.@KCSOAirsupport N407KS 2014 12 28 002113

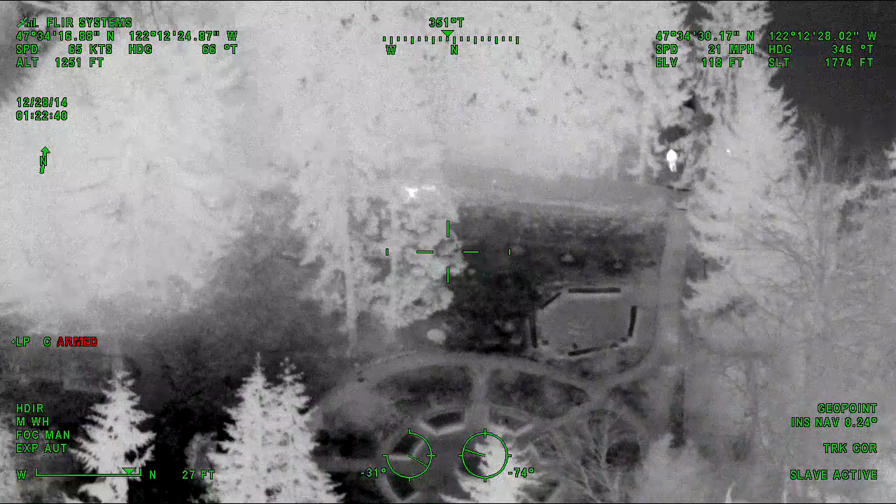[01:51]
Yeah, Gary, one. We just floor just came up. We're looking now.
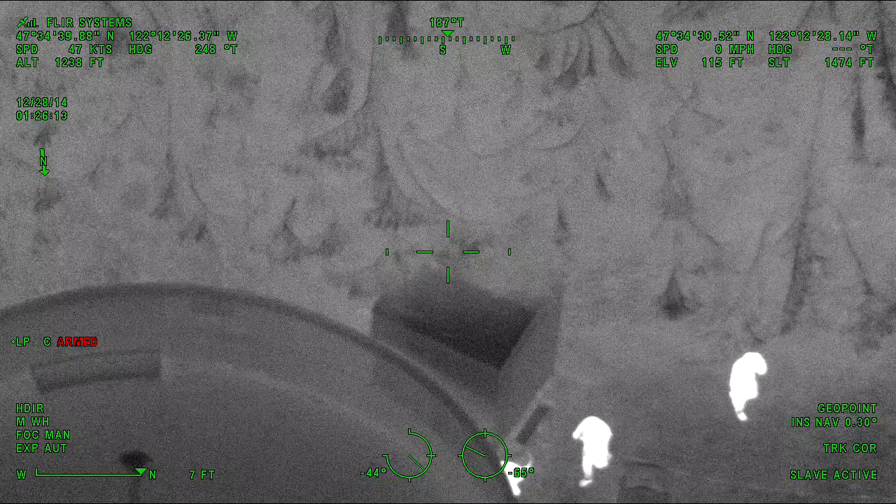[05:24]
Yeah, check on the other side of that little steel building where you're at now.
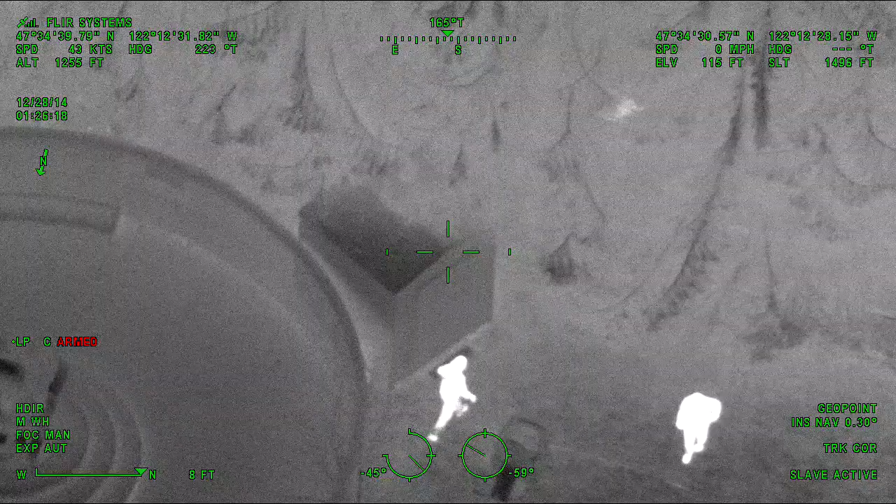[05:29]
You got a, just a heat anomaly back there, but I'm not sure what it is. Oh, never mind, it's an animal. It ran off into the courtyard.
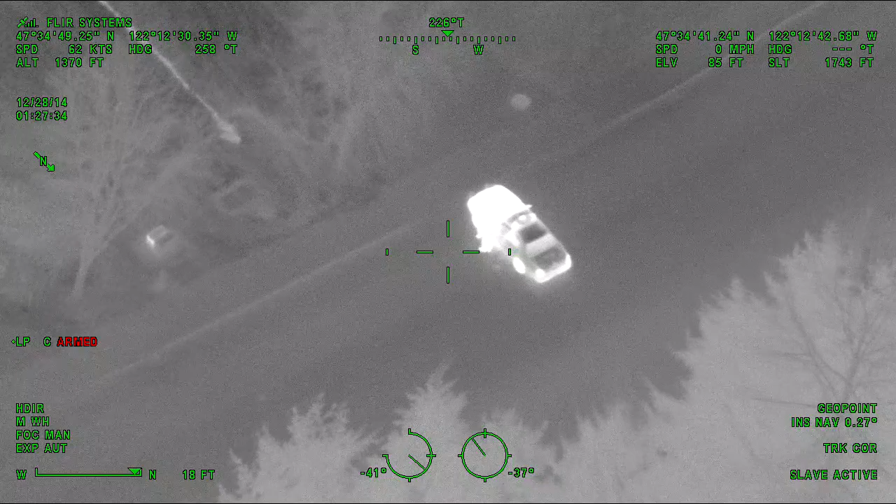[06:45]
confirming Ida 138 is with 4 AM5. Steady there.
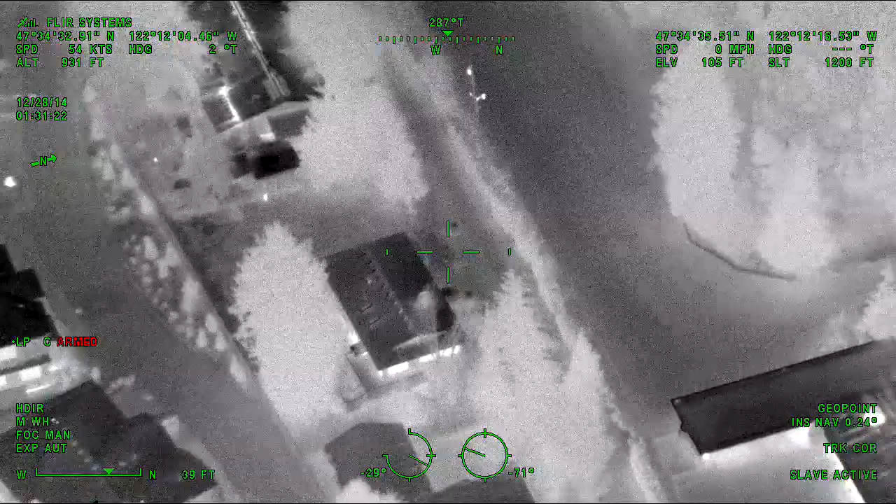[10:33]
The dog's still working around the garden at the back of the school here.
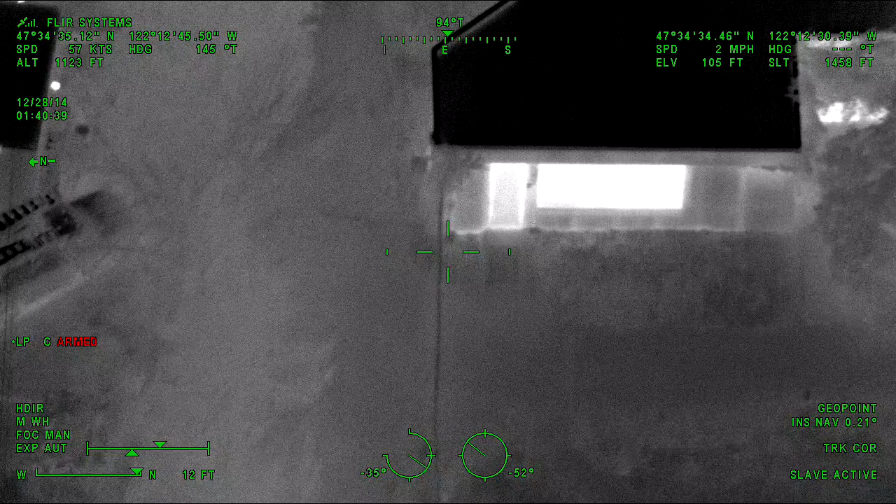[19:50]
All units, the subject here was with the driver.
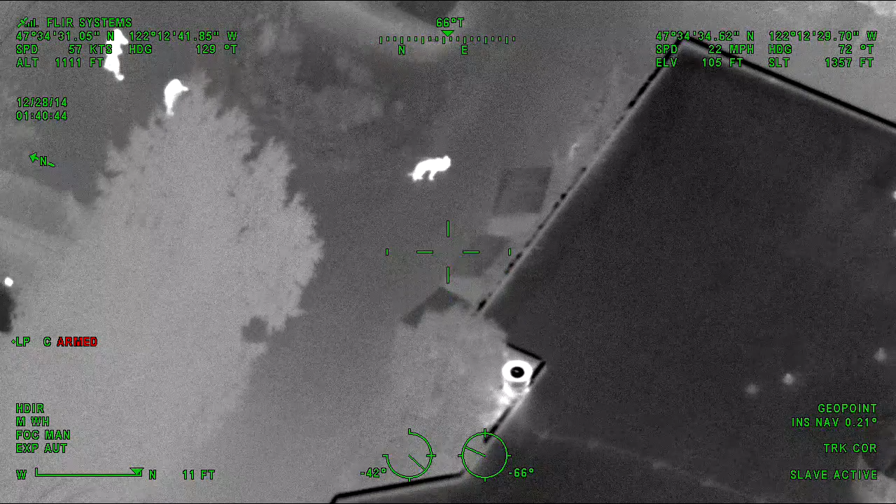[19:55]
Driver did go in the direction of the canine, and she said he went deeper into the woods, probably south of the Hertzell area.
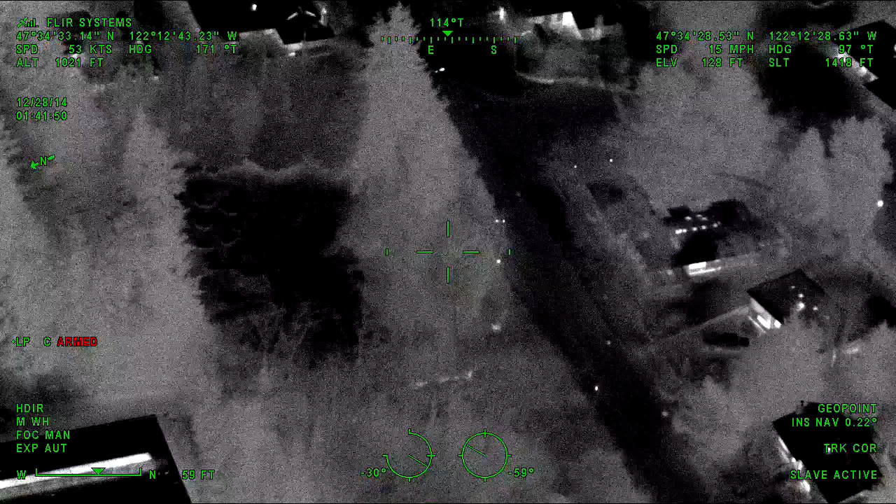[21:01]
Got a lot of water on the property too. Thank you, Guardian. Yeah, there's a lot of water in that area as well. It would make it hard for us to see anything.
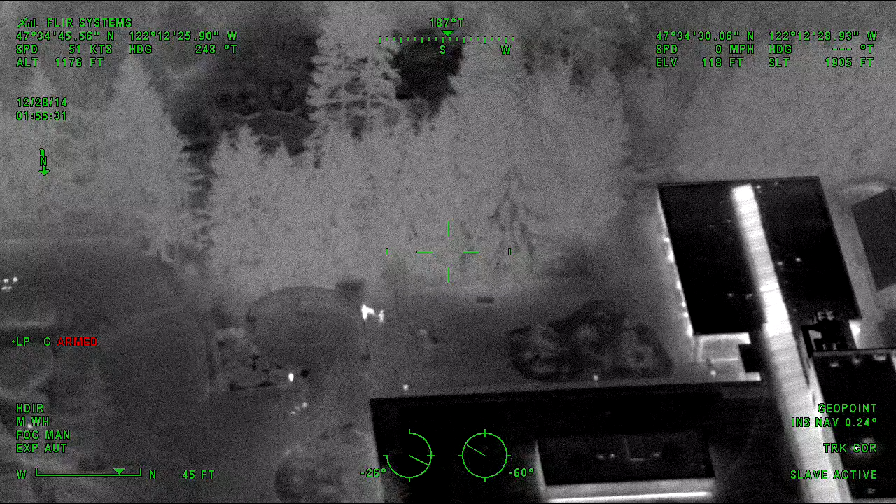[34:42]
Scotty 1 to K9. Okay, right where your dog is, just to the left in the trees there, there's like a box or something in there. I just got a little heat anomaly that I want you guys to go check out.
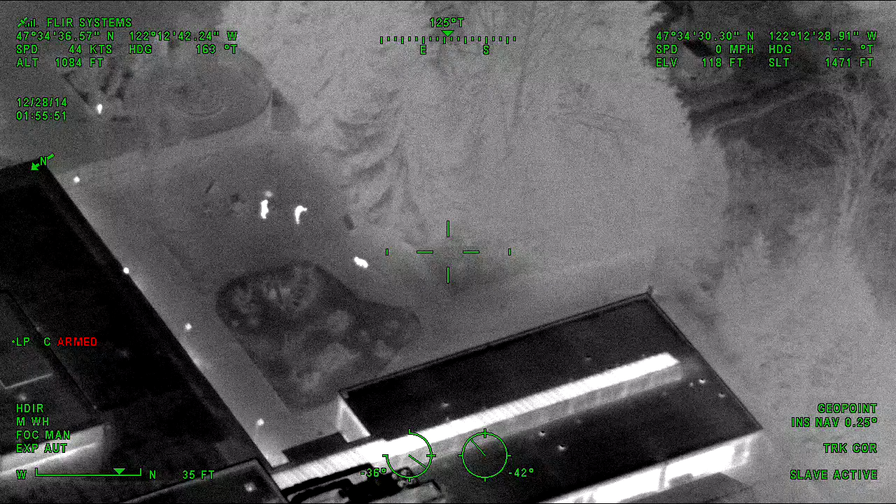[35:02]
It just looks weird.
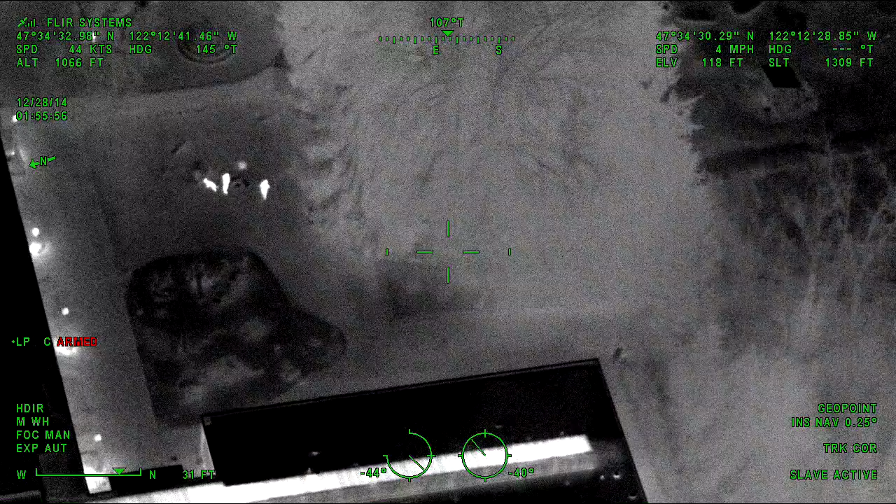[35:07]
It's going to be the other side of that fence,
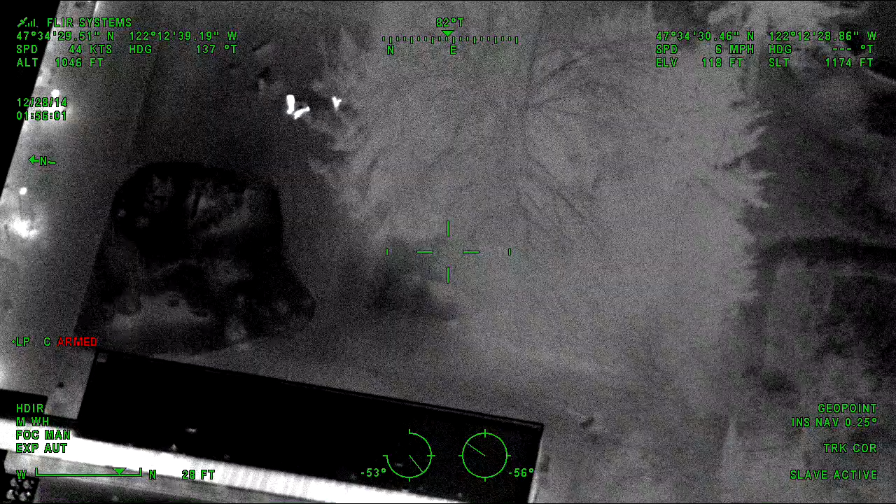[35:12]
in the tree line there.
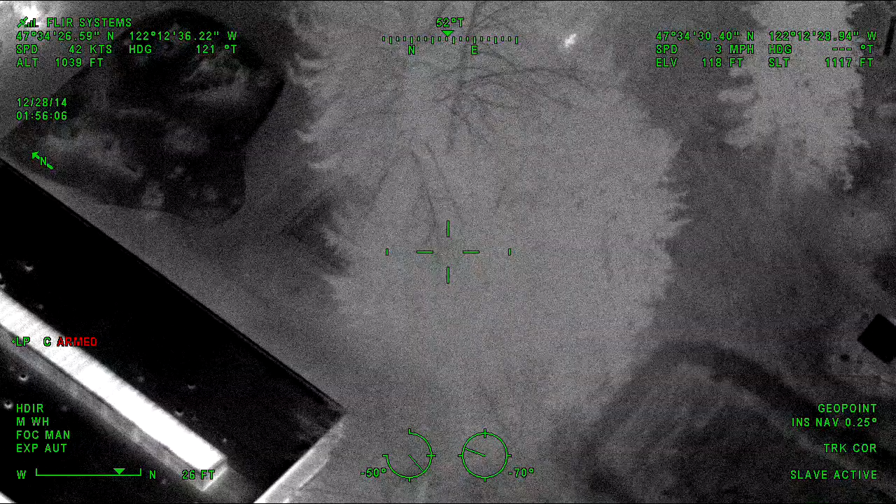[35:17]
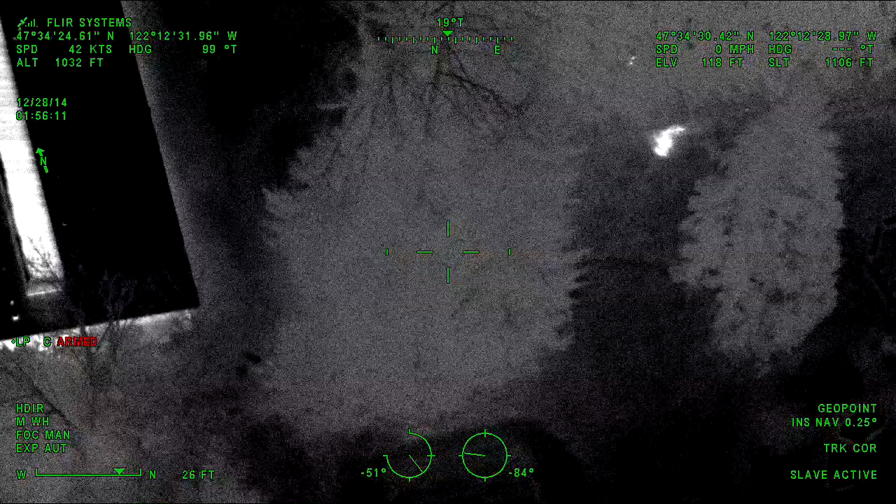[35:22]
Well, if you can get over there and then walk towards your right,
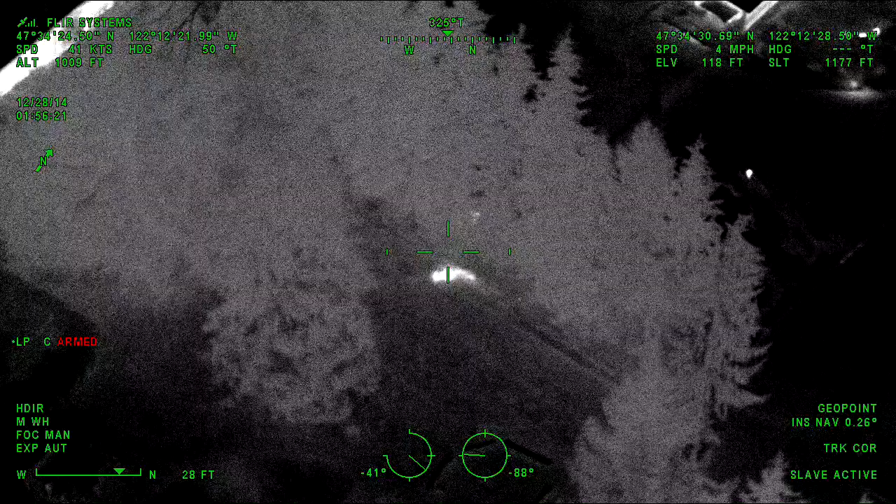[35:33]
back towards the school, it's gonna be in that area.
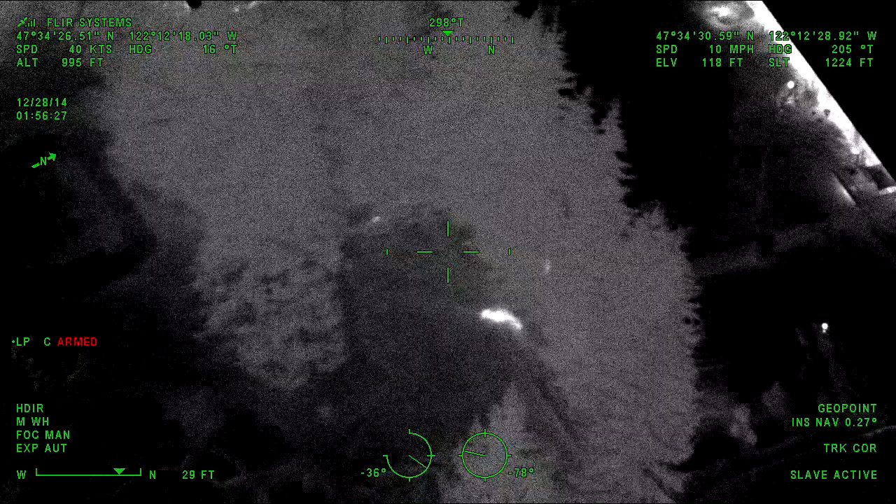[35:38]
It's gonna be within 20 feet of that area there.
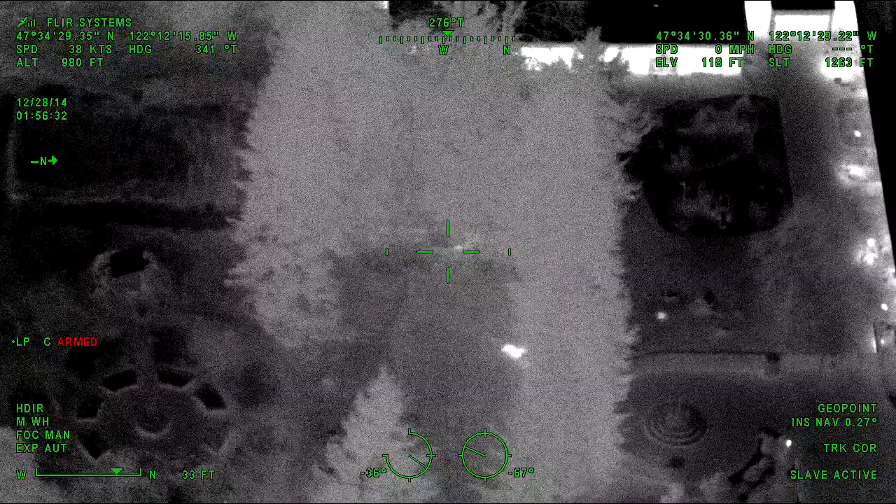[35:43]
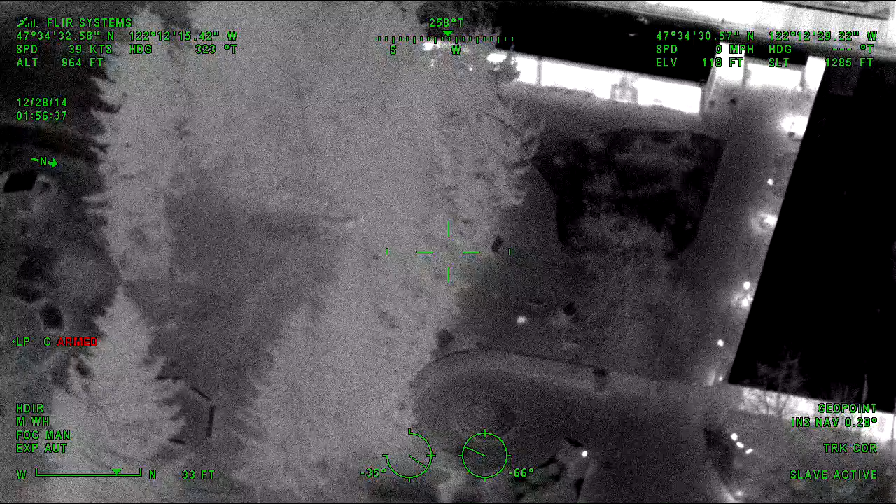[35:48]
So basically, where you guys are walking now, directly to your left into the trees.